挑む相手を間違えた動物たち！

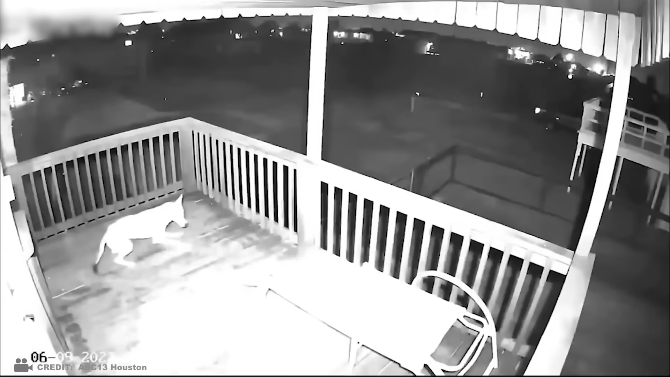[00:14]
こちらの映像では、コヨーテがチャトラに襲いかかります。大胆不敵な猫はひるまず応戦し、見事逃げ切ります。